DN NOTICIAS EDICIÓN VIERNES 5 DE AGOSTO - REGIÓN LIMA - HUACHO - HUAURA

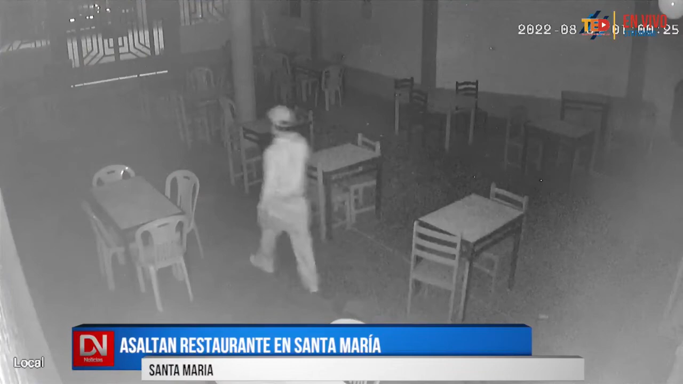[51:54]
Bueno, en la cámara se ve uno solo, una sola persona se ve. ¿Y ustedes no han sentido nada? ¿No han sentido ningún ruido? La verdad no hemos sentido nada, no hemos sentido.